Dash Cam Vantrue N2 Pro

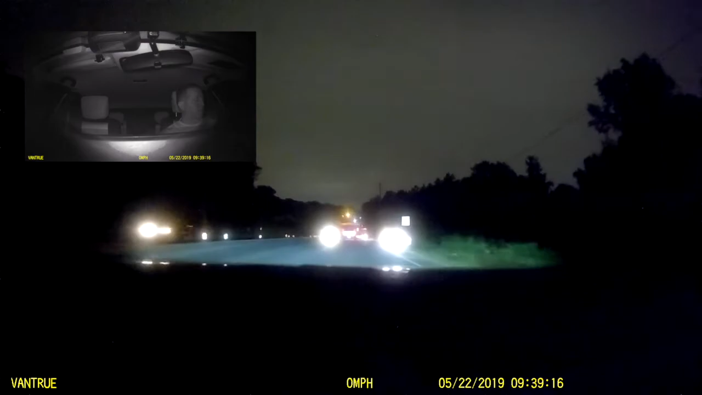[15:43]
front facing camera and the rear facing camera as you can see the rear facing camera in the top left hand side you can see the back seat clear as day well i would say clear as day clear as night um and it is dark outside as you can see it is also uh so i have dark tinted windows so you can see in the back seat just fine no issues um and the quality of the front facing camera at night is still pretty good